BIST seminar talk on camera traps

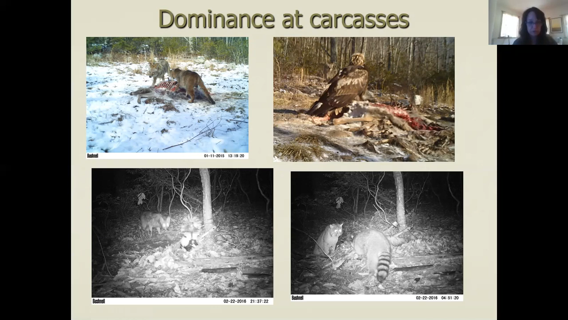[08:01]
a coyote and a skunk and then a bobcat and a raccoon so we're learning new things about how much scavenging goes out goes on on the landscape and who does it and when so the second aspect that I won't spend too much time on is just looking at